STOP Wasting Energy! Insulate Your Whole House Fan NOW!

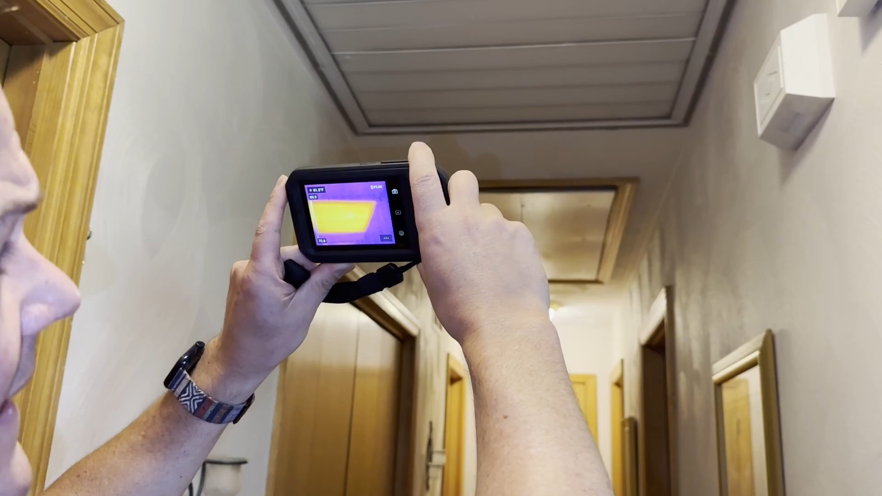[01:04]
Right now the attic's about 90 degrees or so and the other ceiling over here is about 70. So the heat from the roof is able to just come right down and radiate through the thin aluminum louvers.